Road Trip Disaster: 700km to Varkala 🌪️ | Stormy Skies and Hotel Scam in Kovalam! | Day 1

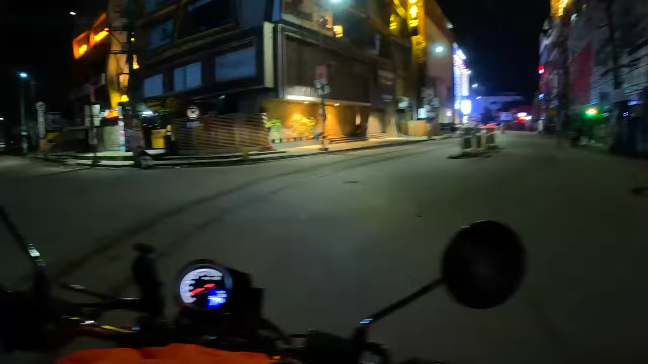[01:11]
तो बहिया यह हमारी राइड हो गया यह स्टार्ट काफी दिनो बाद फइनली वी मेड आ प्लान और आ अन दी वे तो वर्काला यह गयाज वी आ गोई तो केला विच इस आरांड 700 किलोमेटर फ्रम बैंगलोर
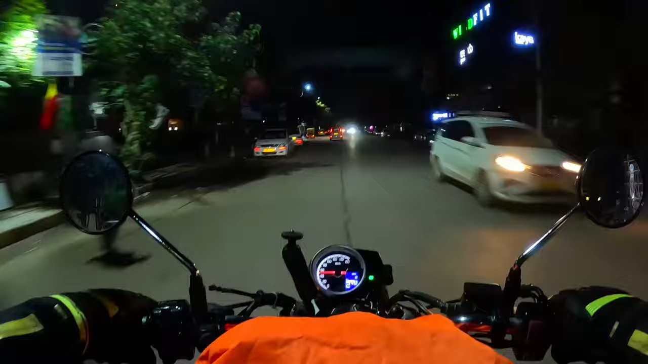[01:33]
टाइम हो गया है 4.30 चार बज़े निकलने का प्लान था लेकिन हम निकल रहें साथ चार बज़े तो चलो आदा गंटा का लेट है लेकिन फिर भी मेक अप कर लेंगे
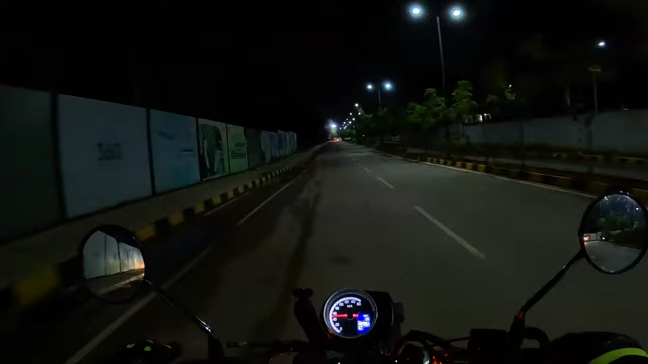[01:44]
तो यह एलेक्ट्रोनिक सिटिस से हम बाहर निकल रहे हैं और हम पकड़ेंगे होसूर हाइवे फ्रॉम देर वी अर गोईंग टो क्रिशनकरी और वहां से फिर हम निकल जाएंगे वरकाला के लिए इल गिव यू अपडेट हर जर्णी की पुरी जानकारी के लिए डू सब्सक्राइब तो मैं चैनल और वीडियो एंड तक देखना
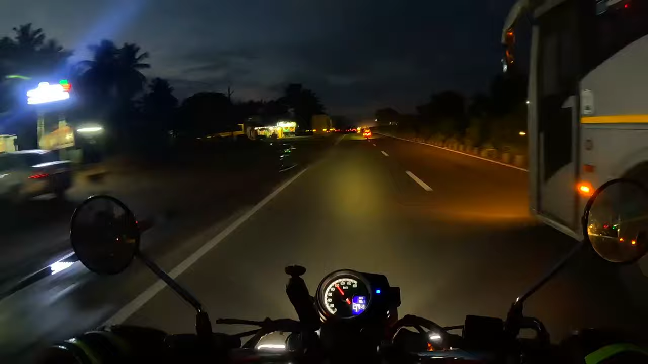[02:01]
देखो वो क्या स्पीड में भागे जा रहे हैं यार यह लोग एक हे हिमाले अन दूसरा पता नहीं क्या है अपने को जाने दे भाई तुम दोनों बाद में बात कर ले ना इनके साथ हम भी हो लेते हैं भाई
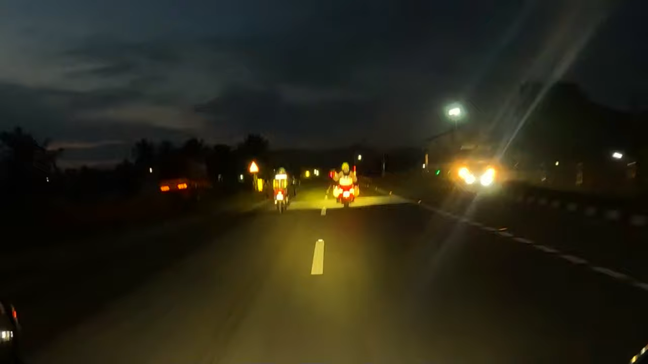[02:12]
तो और तीन किलोमेटर बाद हम कम्प्रीट कर लेंगे हंड्रेड टाइम हो जाएगा फाइफिप्टी तो अल्मुस्ट छे बजने वाले हैं सुरज अब तक निकला नहीं है खर हमारा प्लान यही है कि जब तक सुरज ना निकल जाए हम बाईक को रोकेंगे नहीं पूरी तिरह फॉक्स ही भरा हुआ है लेकिन मस लग रहा है यार फॉक के साथ यह धुआ एडली कॉंबिनेशन